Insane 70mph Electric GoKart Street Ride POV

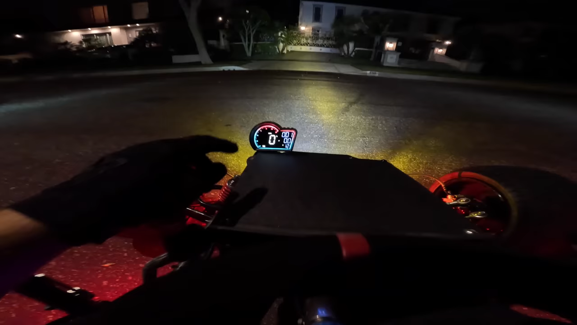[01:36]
This speedo looks so sick. Got the headlights and the ambers. We're out.
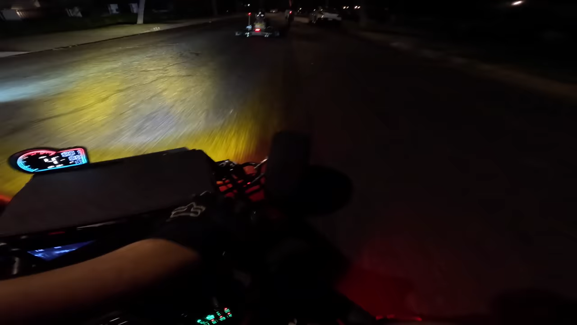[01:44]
This is so nice with the headlights and the rear view camera. Oh.
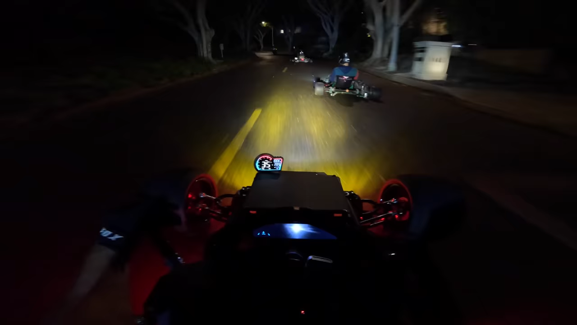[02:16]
There's nothing like street riding go-karts with your buddies. There we go, that's a good turn. So something about being so low is that when you're behind someone, you're just eating all their what they're kicking up. So this is totally street legal. I have a spoiler on this cart, and that makes it street legal, right?